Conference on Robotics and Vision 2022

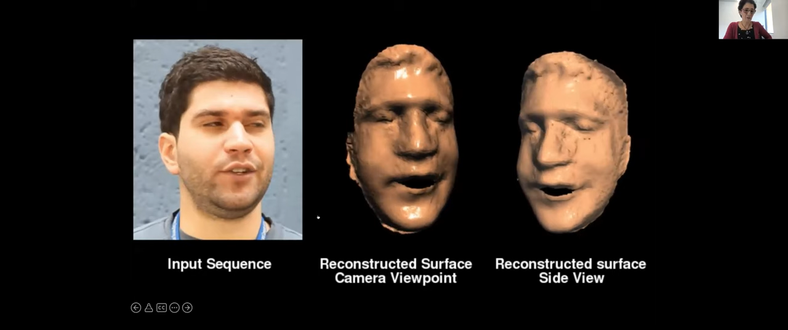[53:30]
And this is enough to actually get, you know, pretty good results like this. So again, you know, remember this was like, yeah, almost 10 years ago, a long time ago.
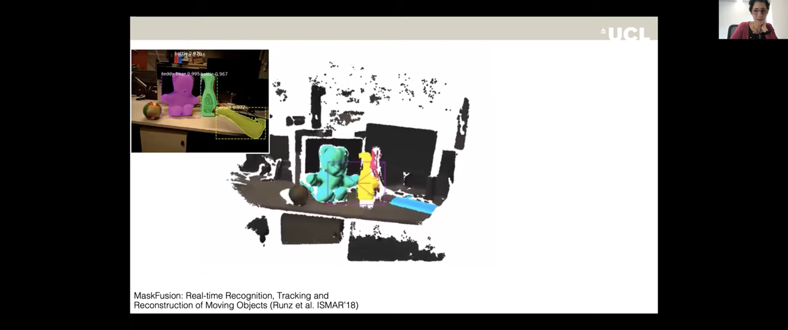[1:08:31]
And then we could transfer these labels in consistent, temporally consistent way onto the 3D model. And in that way, we would get a temporally consistent semantic model.
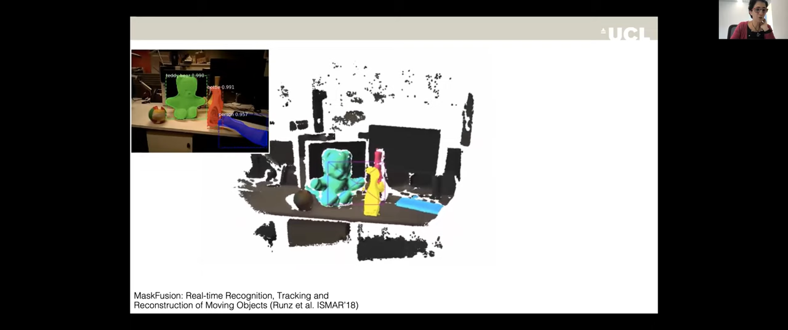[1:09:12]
I mean, it's semantic, but it's also dynamic.
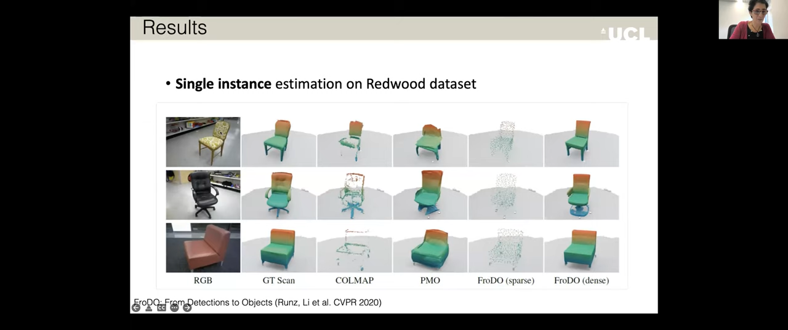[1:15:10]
and you can see that they're pretty close to the ground truth scans.
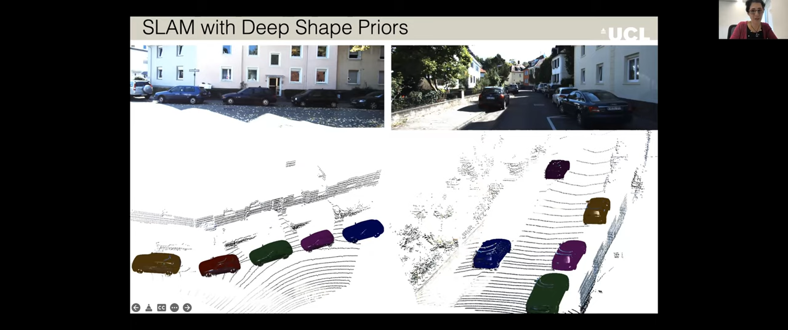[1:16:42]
So you can see here, these images are, these were the input images. In this case, we use stereo.
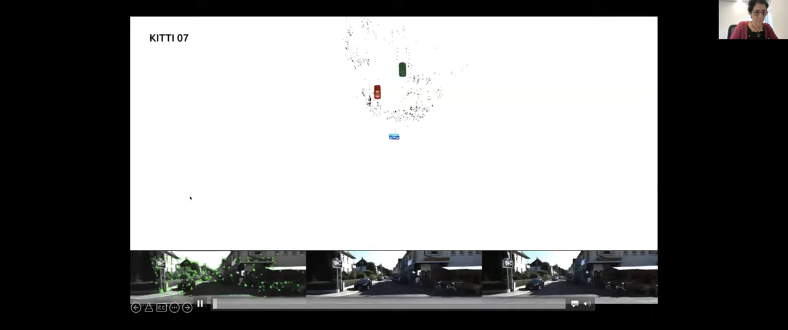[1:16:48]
We can also use monocular, and I'll show you afterwards. So this is the stereo input from Kitty.
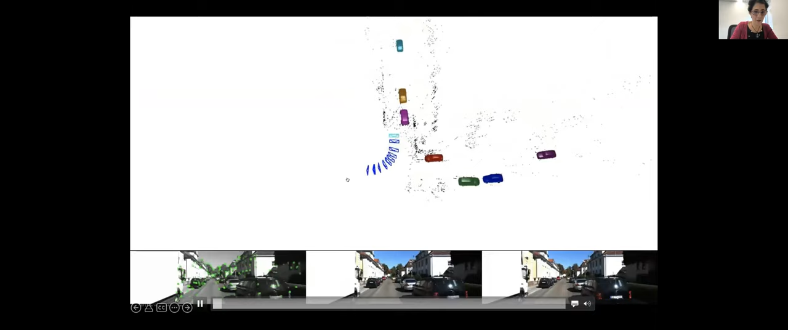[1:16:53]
These are the key points that are extracted for the kind of backbone SLAM system.
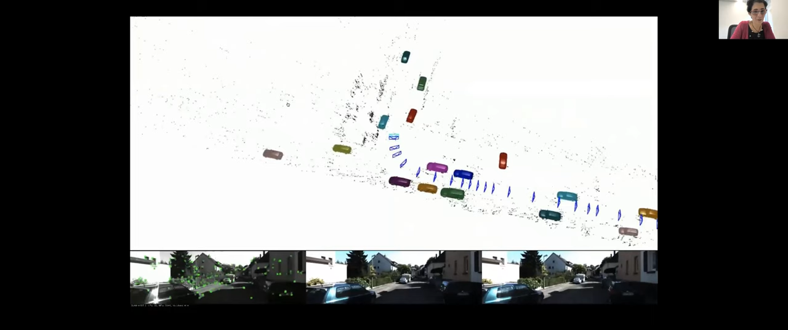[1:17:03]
And you can see here that we're building a map, not just of features, but also the cars start appearing, and their shape and their orientation is actually estimated nicely.
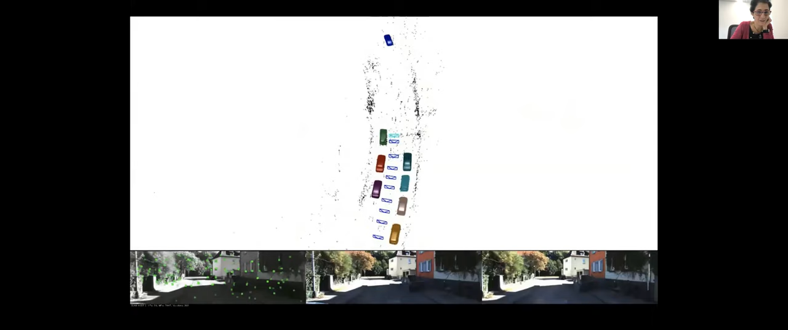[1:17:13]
And the nice thing about this method is that, so I'm going to go through it a bit more quickly.
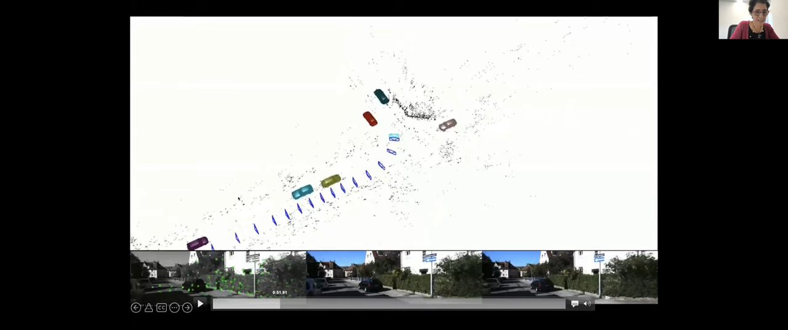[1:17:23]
The nice thing is that what you end up with at the end is a very rich map,
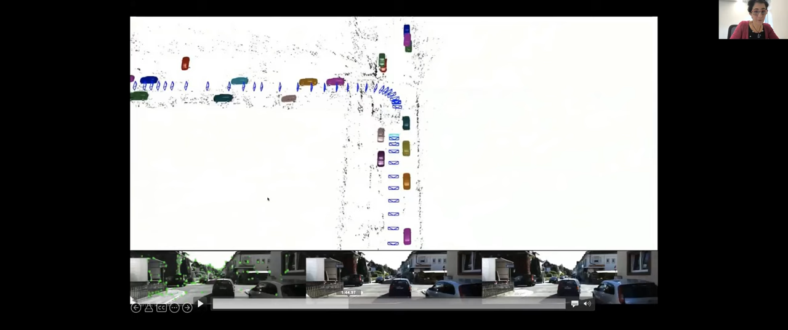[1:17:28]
where you can see it here, right?
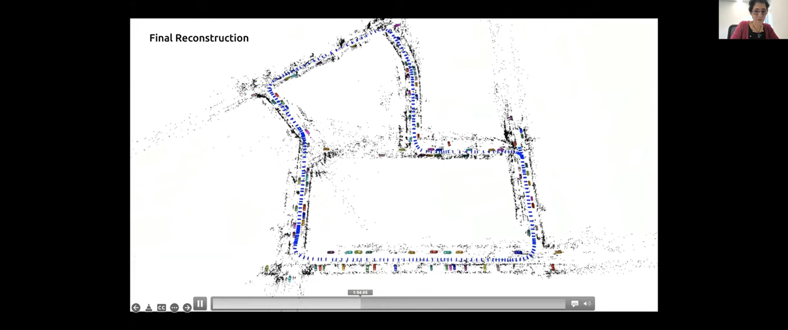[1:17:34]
So you can see that we don't just have, you know, sparse point clouds, we actually have all the cars that we've reconstructed. And we have dense reconstructions for the cars.
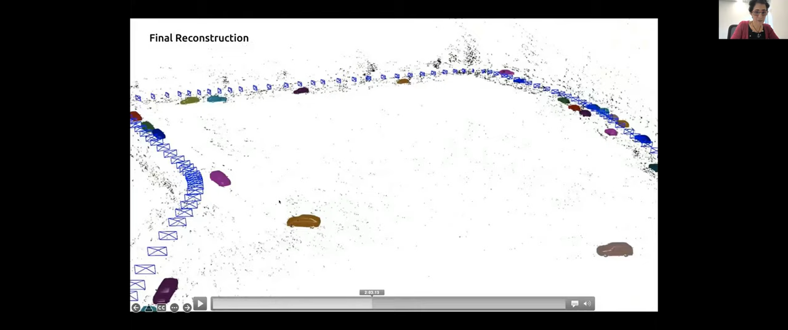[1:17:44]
So another exciting thing is that we can also run this with a monocular sequence.
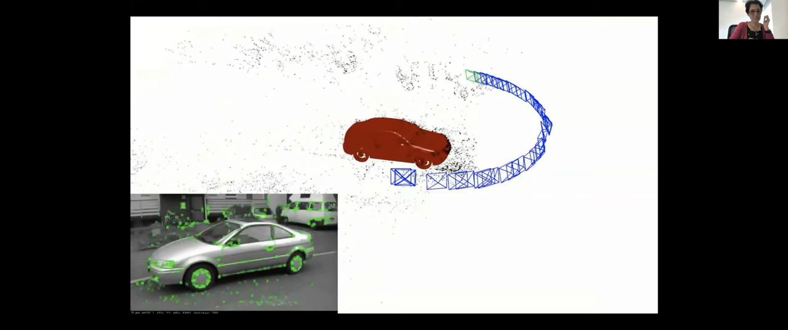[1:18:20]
So that's another nice aspect of this method. So we can do cars, we can also, you can see in the next video, that we can also fit to
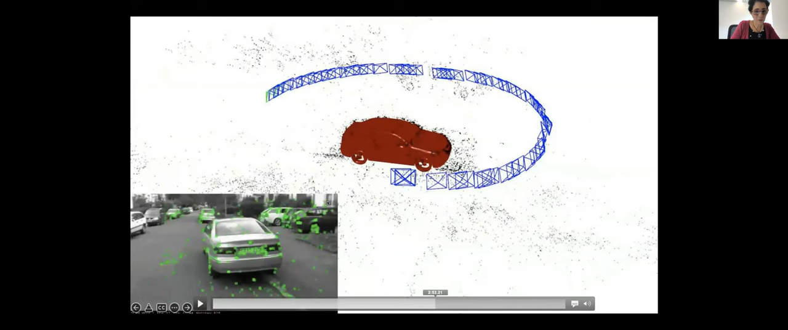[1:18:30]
chairs as well.
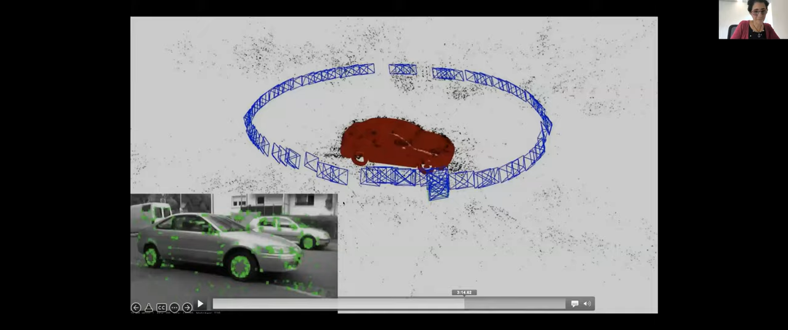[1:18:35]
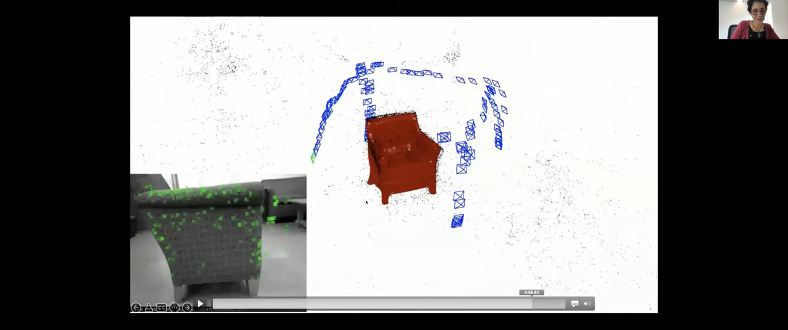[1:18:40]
So, you know, we can get really nice 3D models, and
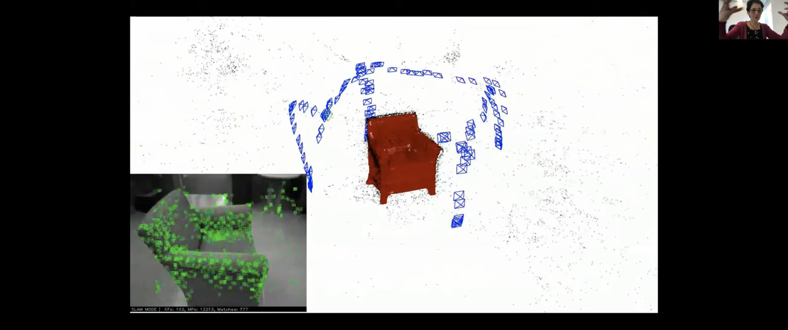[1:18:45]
we can also track the positions of the camera simultaneously.